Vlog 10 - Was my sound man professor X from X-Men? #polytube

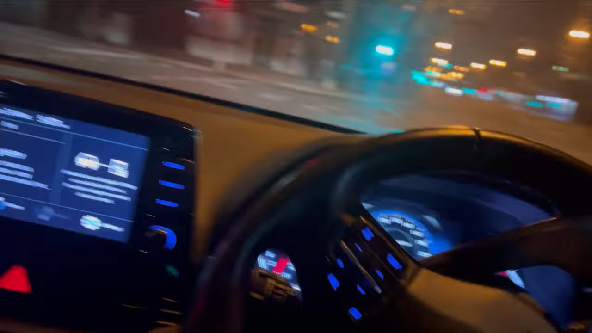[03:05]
Still a bit dark. I thought I'd just swing past through where I'll be gigging tonight, which is Wyndham Werribee Culture Centre.
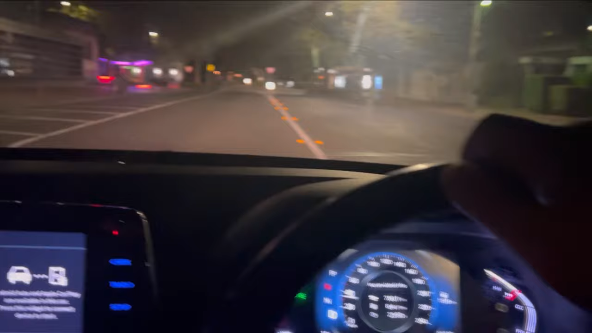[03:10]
As you can see, this yellow shelter type of thing there.